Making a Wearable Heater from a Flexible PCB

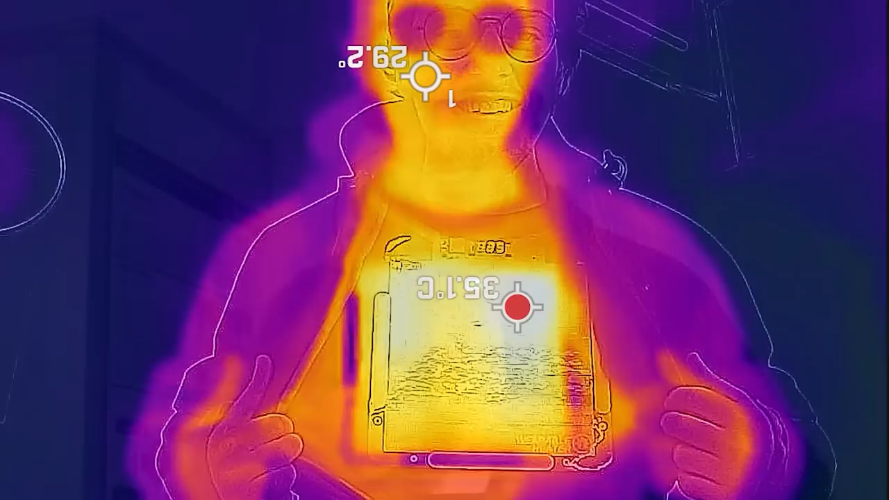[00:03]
I put everything in your suit, including this heater.
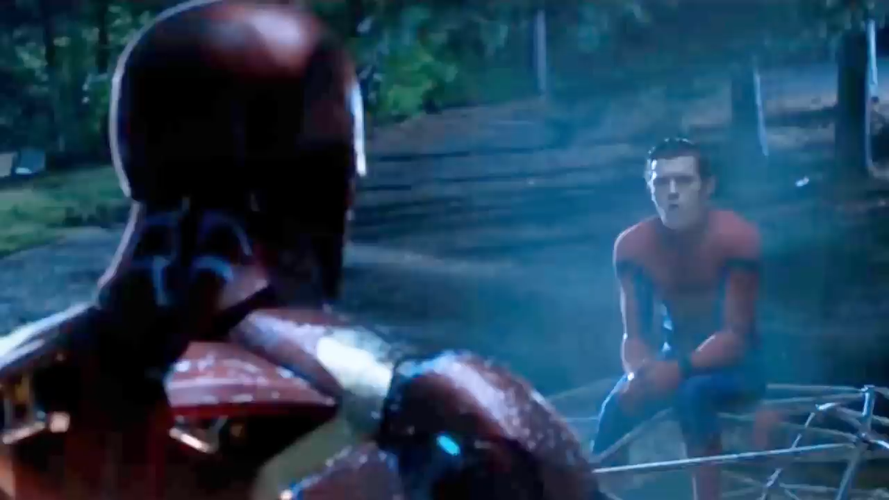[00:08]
To make this happen, we need a heater that is thin and flexible. It will heat itself up by integrating
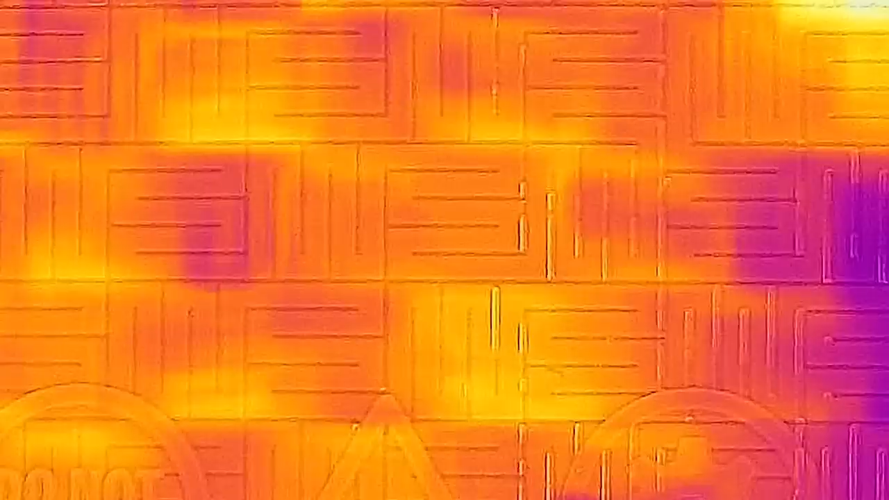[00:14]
a super long copper track inside a flexible PCB. But first I need to figure out how to combine it with clothes.
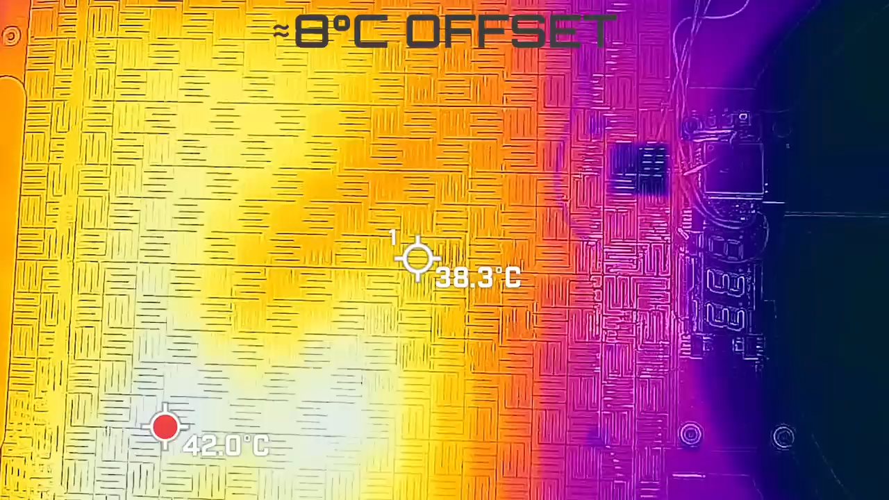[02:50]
On screen: spot 38.3°C, max 42.0°C
This is happening because the temperature sensor is not located exactly underneath the track.
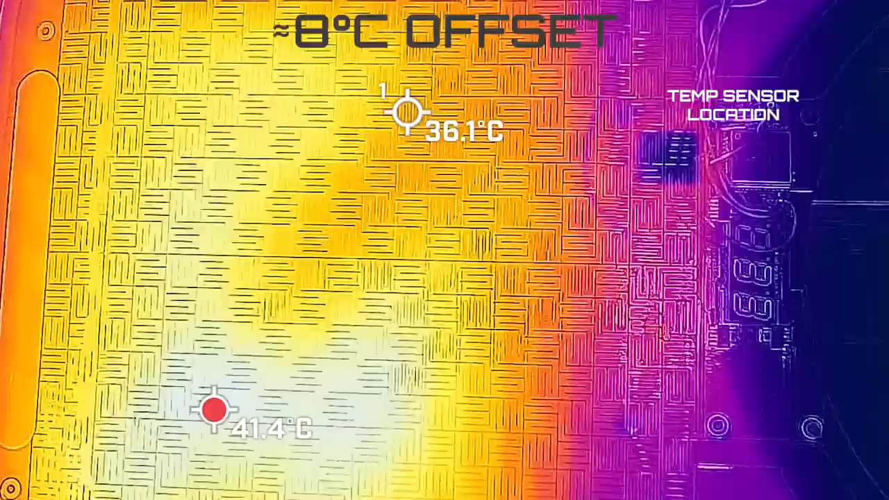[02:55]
On screen: max 41.4°C
I could have added the offset in software, but I think having it right here will represent the temperature of the surrounding environment, that is the clothes. So let's add the battery and try it on.
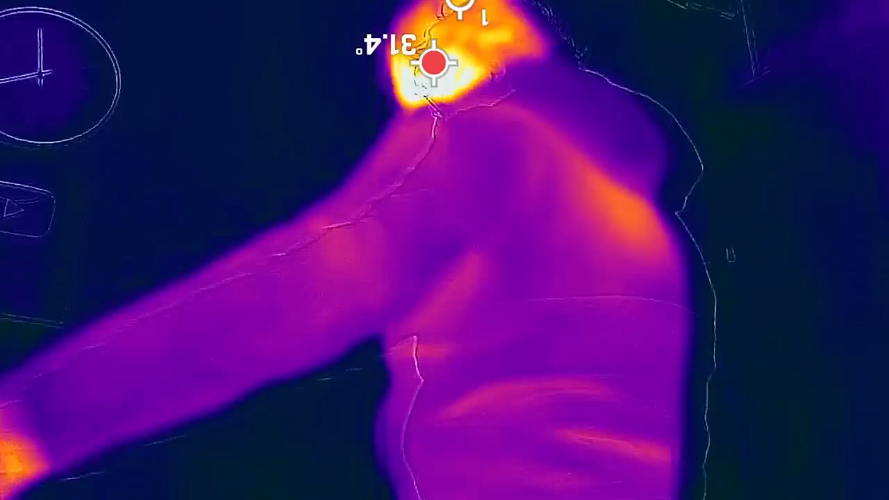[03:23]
The heater kind of makes the jacket redundant,
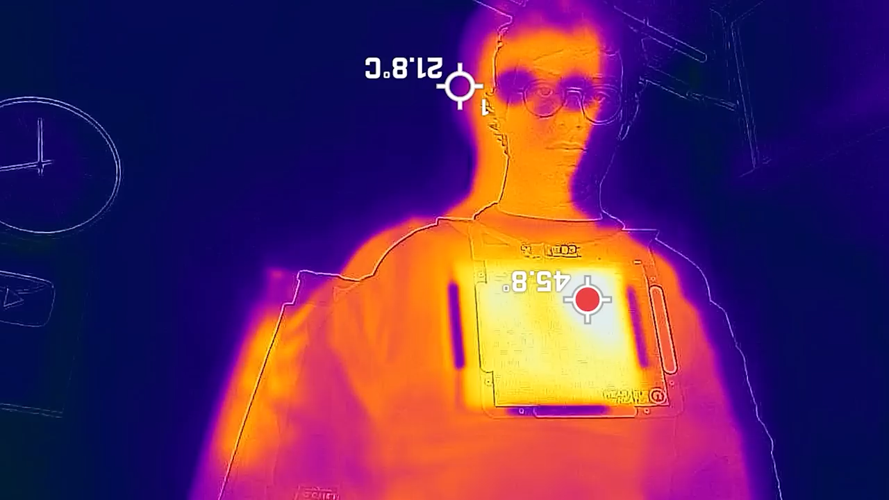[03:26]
so I also tried wearing it underneath my sweater and it was still quite hidden.